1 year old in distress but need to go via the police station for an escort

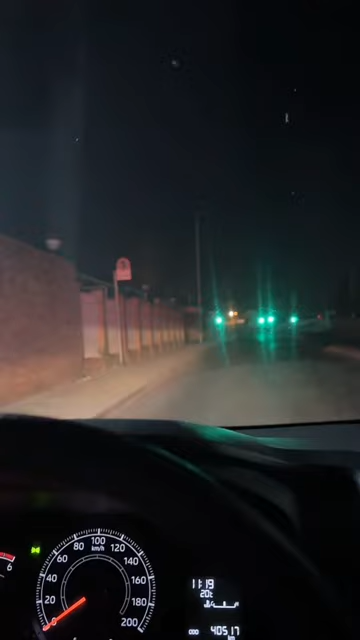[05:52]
So we're waiting for SAPS. This is the problem, that we can't just go into areas any longer. We can't just go into a red zone. The Tafelsig is one of the biggest red zones, actually. And we can't just go there. I'm actually going to a 1 year old who is in quite a bit of distress, and I am held back by a community that doesn't know how to behave themselves.